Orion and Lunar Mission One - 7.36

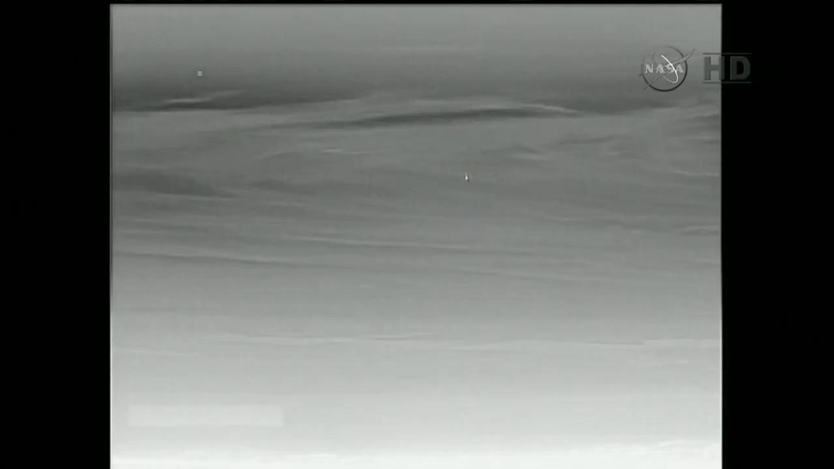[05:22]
This is live footage of Orion coming back down. That view of Orion from the Icona.
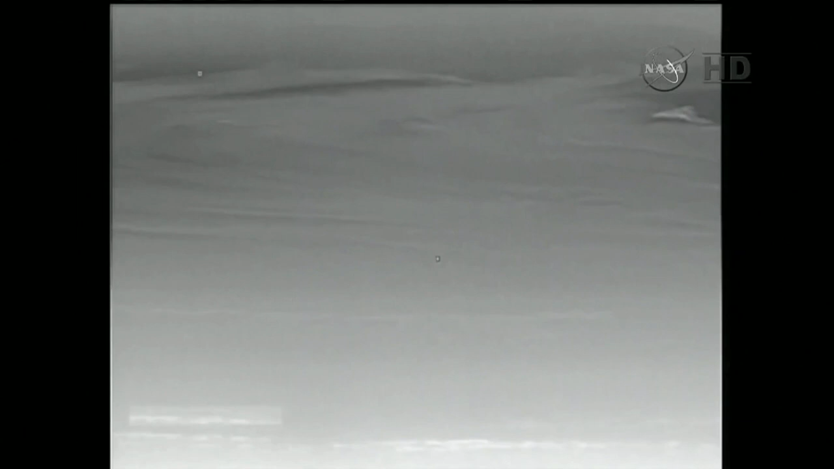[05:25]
The Icona being a unmanned drone.